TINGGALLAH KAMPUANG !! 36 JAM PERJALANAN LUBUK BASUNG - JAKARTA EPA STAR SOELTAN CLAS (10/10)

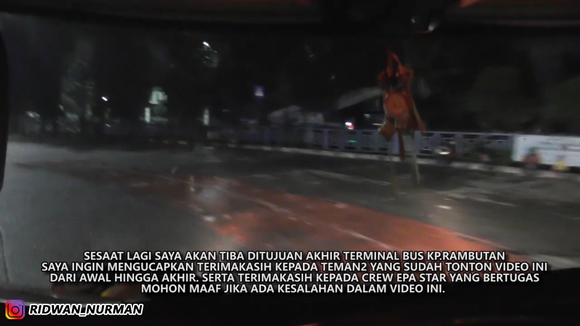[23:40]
Ini kita sudah masuk terminal Kampung Rambutan. Saya turun di sini. Nanti Epa akan melanjutkan ke beberapa tempat yang lain.